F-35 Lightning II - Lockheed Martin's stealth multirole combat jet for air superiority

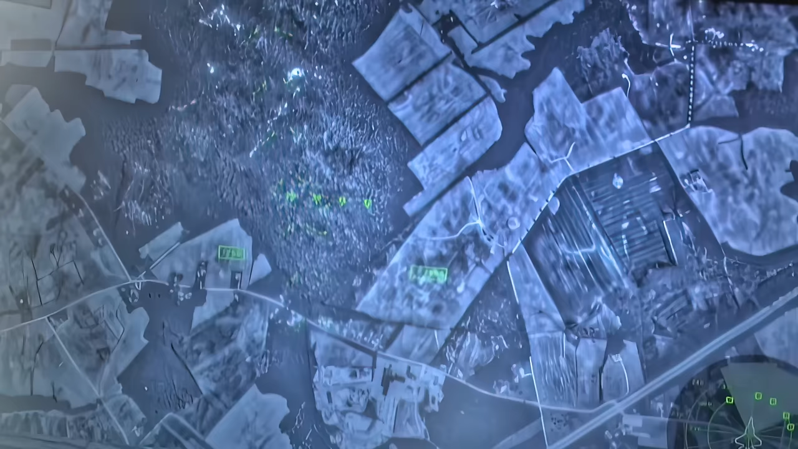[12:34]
thanks to the F-35's distributed aperture system, also known as DAS,